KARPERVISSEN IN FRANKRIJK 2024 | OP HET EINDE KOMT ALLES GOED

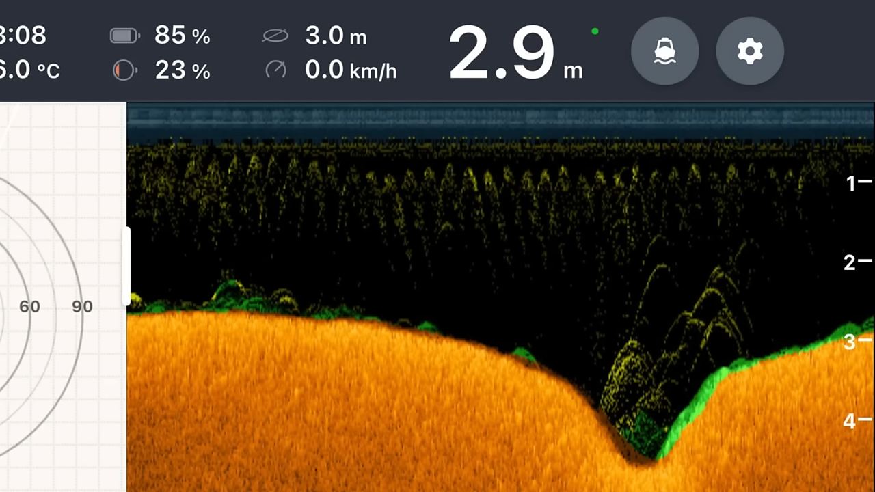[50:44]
On screen: depth 2.9 m
Hier is voor de kant hebben we namelijk een hele mooie kel gevonden. Waar je het echt ziet aflopen. Het is precies voor het wier. Dus de vis redelijk tussen het wier.